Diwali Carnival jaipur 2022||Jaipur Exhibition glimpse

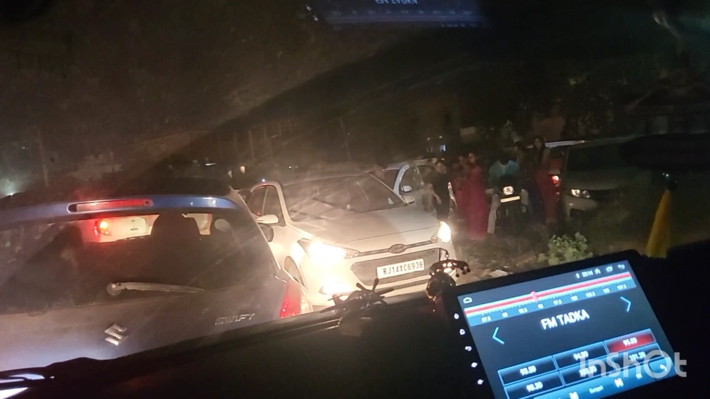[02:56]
अब देखे आप पार्किंग मैं कह रही हूं मतलब चीटी की तरह